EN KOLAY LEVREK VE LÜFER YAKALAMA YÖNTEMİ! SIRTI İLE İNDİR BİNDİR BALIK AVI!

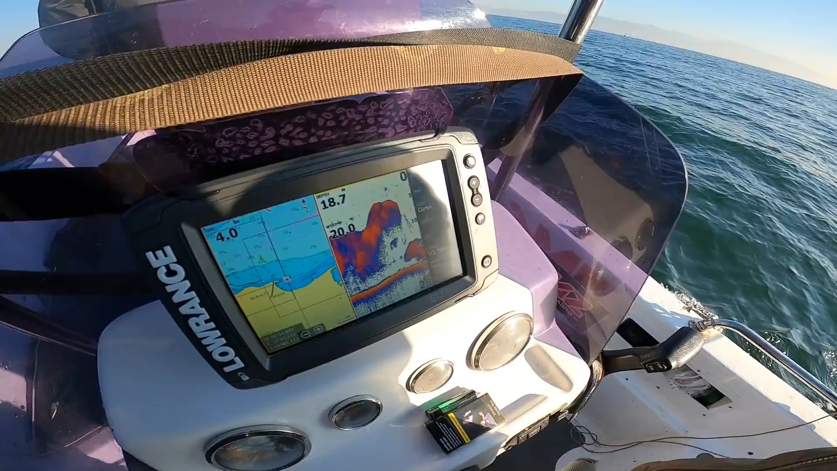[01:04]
Bu yemliğin etrafında vardır büyük ihtimal şimdi.
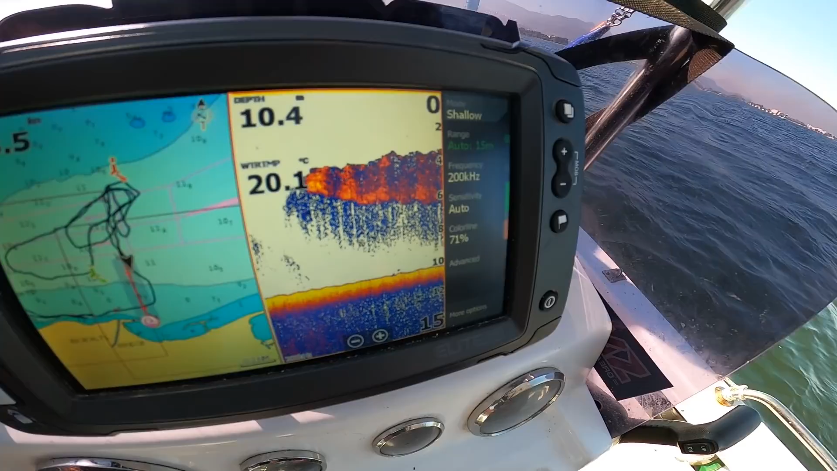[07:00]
On screen: water 20.1°C
Bu nasıl bir görüntü? Bu yem yağmuru.
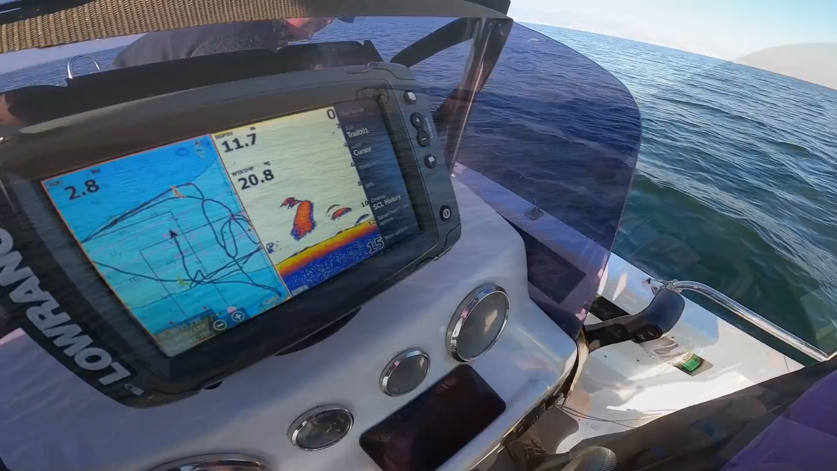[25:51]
Aman ya Rabbi. İçinden geçeceğiz. Neler var burada, neler. Neler var, neler.
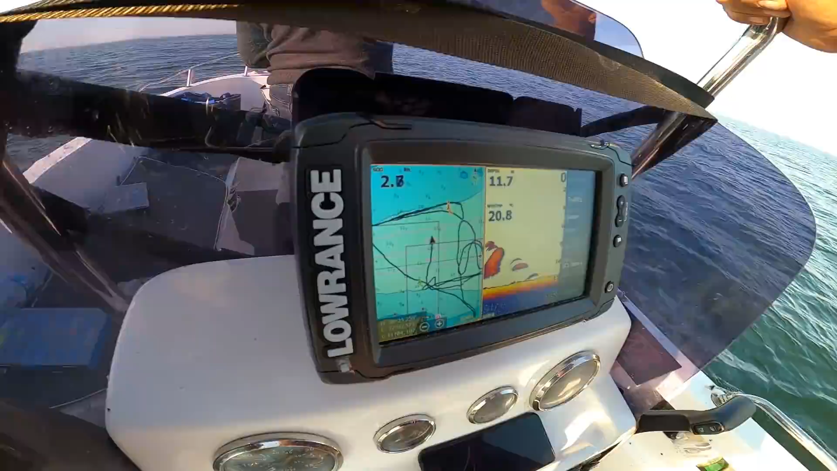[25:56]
Ya hadi çocuğum ya. Bir kofanı istiyoruz. Çok bir şey değil ya. 5 kilo olsun yeter.